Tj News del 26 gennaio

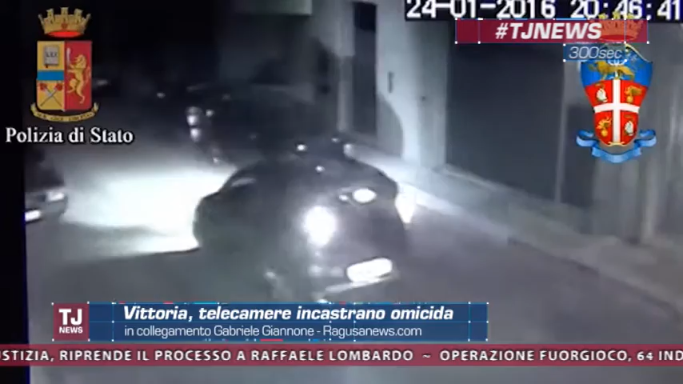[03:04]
affiancato quella della vittima e ha sparato un colpo che ha centrato al volto Sailan uccidendolo.